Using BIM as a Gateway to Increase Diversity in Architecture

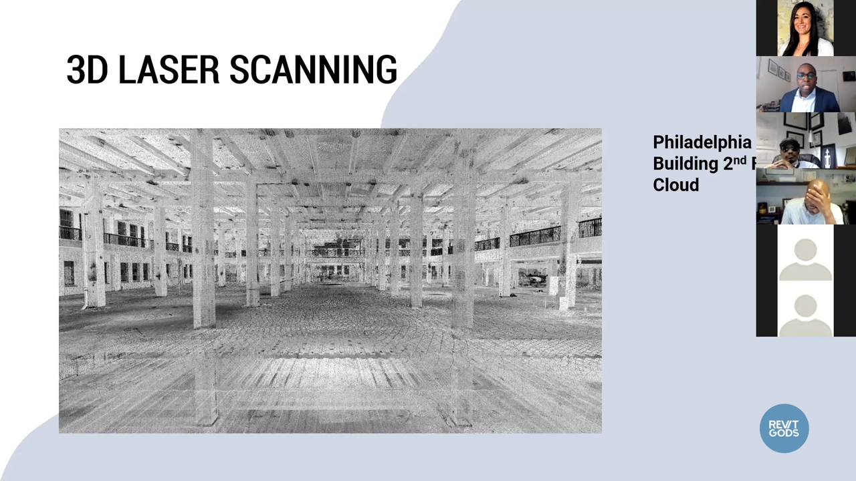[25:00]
And without them ever having to visit the building, we can give them a laser scan of the building. They could work remotely, and actually produce an existing building model that the contractors and the subs can coordinate around.